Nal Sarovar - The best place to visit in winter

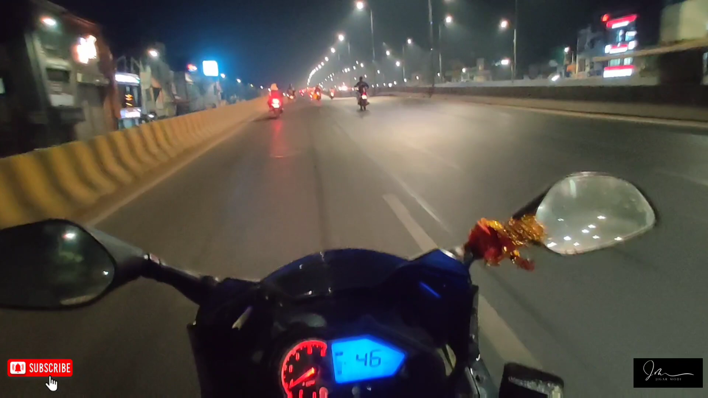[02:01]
और अपना ट्रिप मीटर भी जीरो सेट हो चुका है। तो यहाँ से सबसे पहले जाएंगे कंपनी, आज के दिन मेरी नाइट शिफ्ट है वहाँ पे, और फिर कल सुबह 7 वहाँ से निकलेंगे नल सरोवर के लिए। नल सरोवर मेरी कंपनी से 30 किलोमीटर से, जैसे मैंने पहले भी बताया।
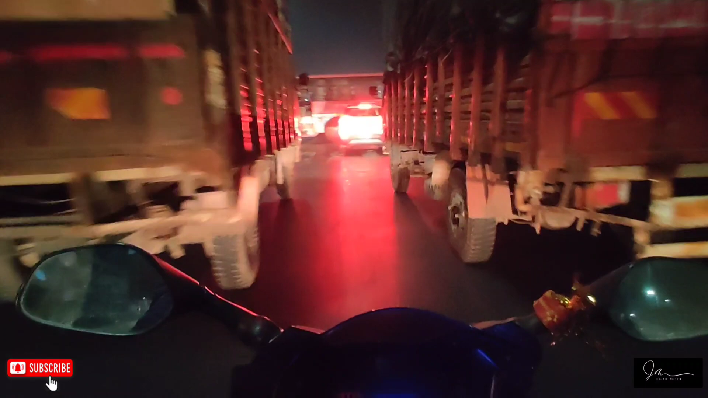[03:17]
सो यू विल गेट एग्जैक्ट आइडिया। और भैया, हमें यहाँ पे थोड़ा रुकना पड़ रहा है अभी, क्योंकि अभी हाईवे शुरू होने वाला है और ठंड बहुत ही ज़्यादा हो रही है।
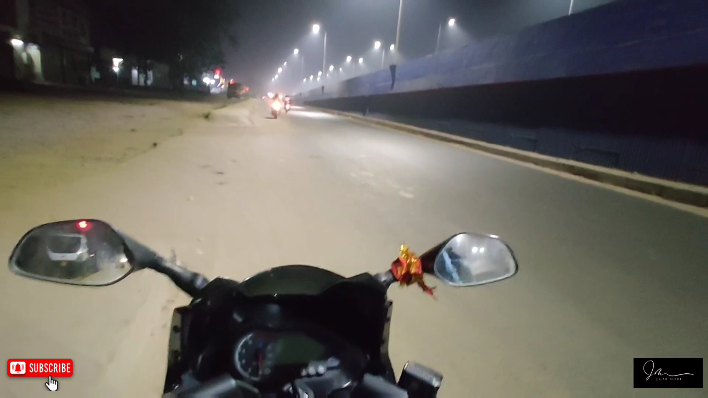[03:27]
तो मैं अपने
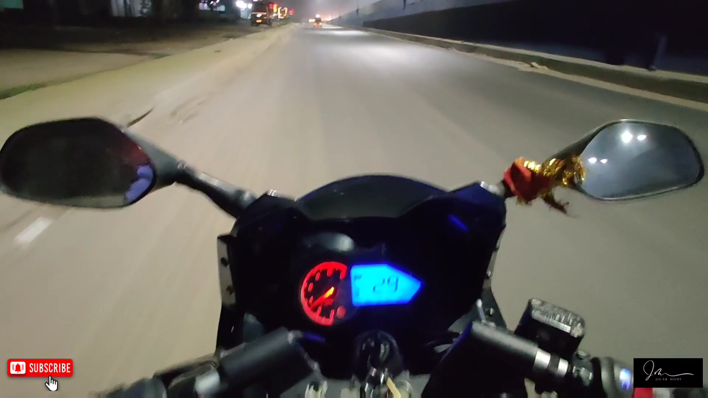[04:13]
सबसे पहले सेफ्टी और फिर राइडिंग। ये पीछे जो गया अभी सर्किट गया, और अभी ये राजकोल वाला हाईवे यहाँ से चालू हो जाएगा। वीडियो को लाइक करिए, शेयर करिए और कमेंट करिए। मैं अपने हर वीडियो में बोलता हूँ कुछ भी कमेंट करिए, लेकिन आप करते ही नहीं कमेंट।